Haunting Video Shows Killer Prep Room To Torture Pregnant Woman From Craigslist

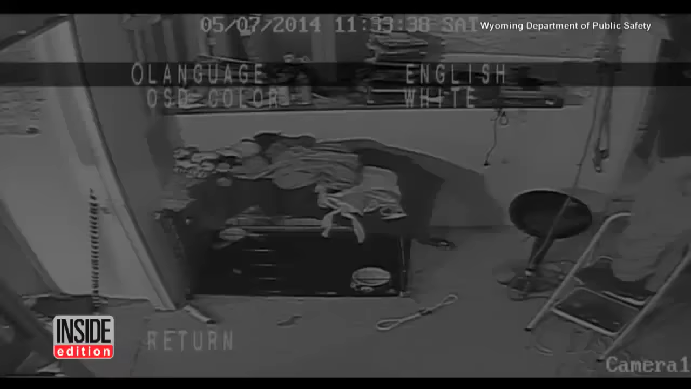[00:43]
The video shows Ostreich preparing the room where he kept her.